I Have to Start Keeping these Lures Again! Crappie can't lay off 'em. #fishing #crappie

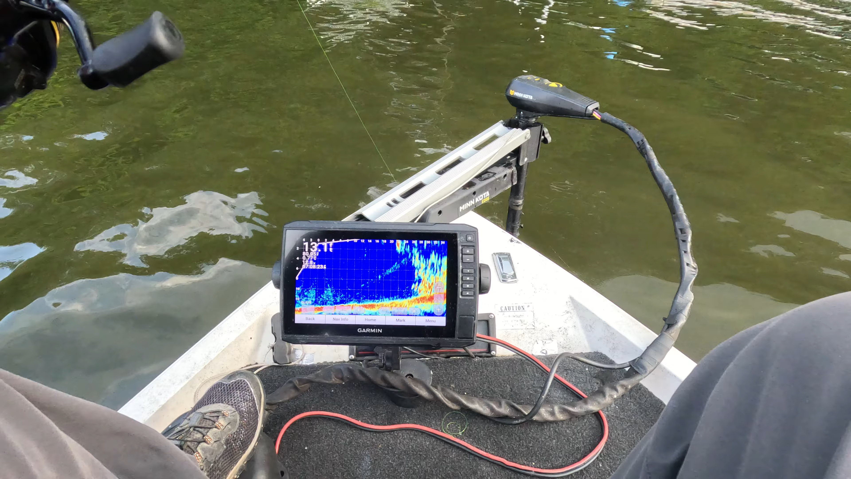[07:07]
It is cheating to fish here, but that's all right. Turn this off.
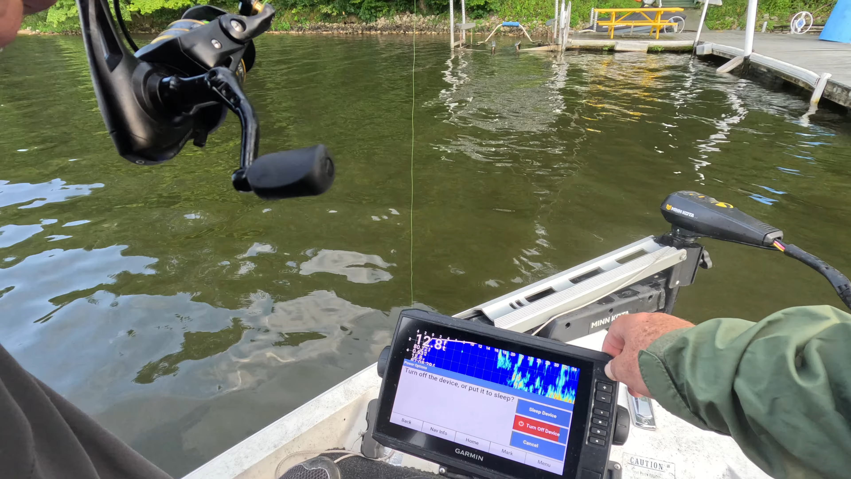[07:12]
No sense in having a live scope. I just caught a fish while I wasn't doing anything but turn off the live scope. Look at that.